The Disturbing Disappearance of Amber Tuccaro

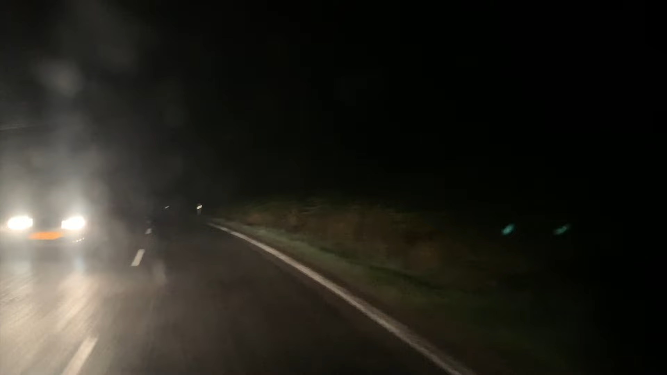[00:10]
Yo, we're not going in the city, are we? No, we're not. Then what the fuck are these roads going to? You're 50th Street. 50th Street, are you sure? Absolutely.